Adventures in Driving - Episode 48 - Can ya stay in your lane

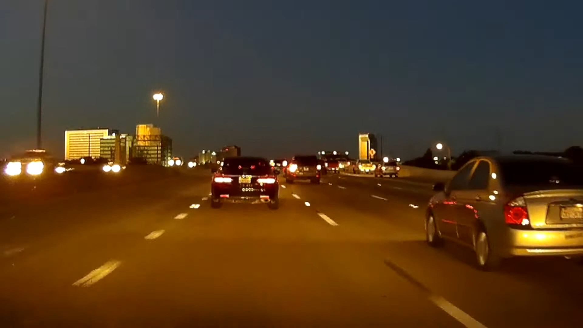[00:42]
Thank you for cutting over there, Sequoia. I always appreciate that. I love to tap my brakes.
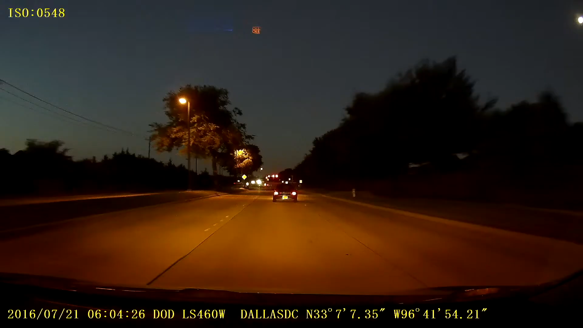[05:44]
And there we go again. Riding on the line. All over the place.
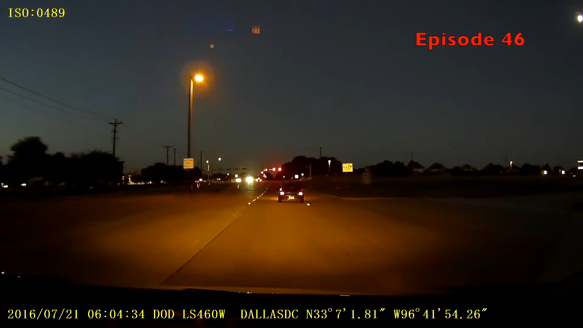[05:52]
I bet you're texting. Mmm.
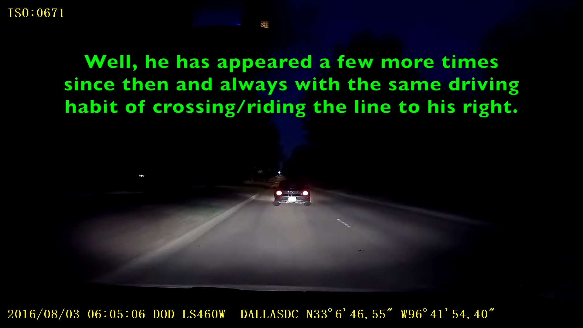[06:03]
Okay. Is this the same person from the other day? That likes to ride the line? Is this how you drive? Yeah. Look at this. Riding right on the line. I swear this is the same BMW in my other cliff the other day.
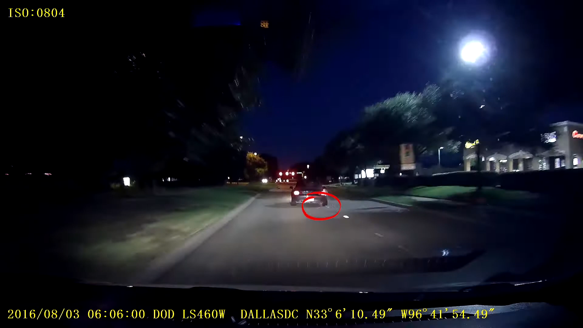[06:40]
Yeah. Crossing the line. Oh, it's going to change lanes this time. All right. That's him again. The BMW that can't stay in the lines. Look at him. There we go. There we go. That's how they drive. Whoever that is. It's every time.
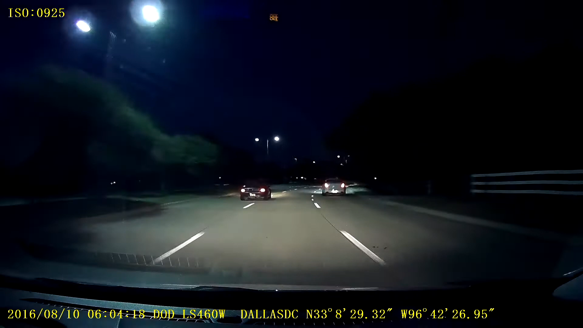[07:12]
Look. Look at that. I don't know. Is he changing lanes? What's he doing? That is how they drive. This is ridiculous. Look at this. I'm going to honk him. Did you change lanes? Now what are you doing? It's a little bit more. Oh boy.
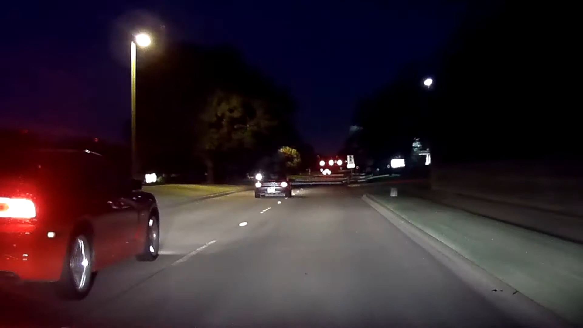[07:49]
There the BMW goes again. Riding that line. Boom, boom, boom. Look at that. Cross it, ride it.